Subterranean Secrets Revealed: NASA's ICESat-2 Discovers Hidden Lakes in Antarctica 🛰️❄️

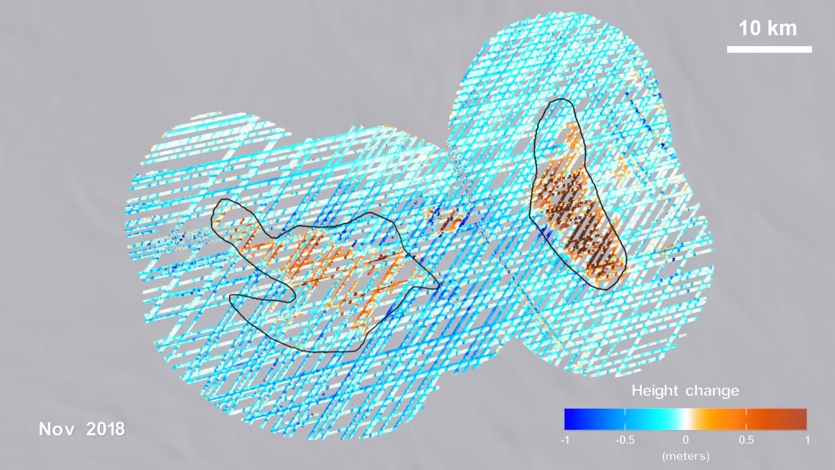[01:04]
A new study shows that they are currently experiencing a draining period.
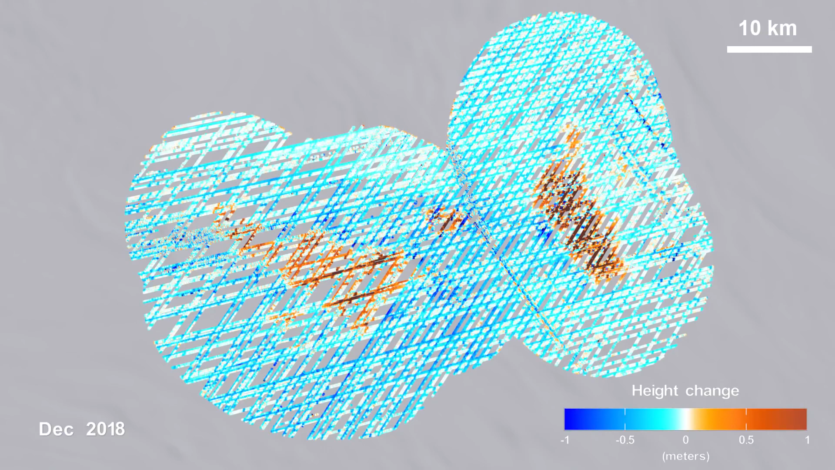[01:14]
The finding also gives us the most detailed picture yet of how the boundaries of lakes can change over time.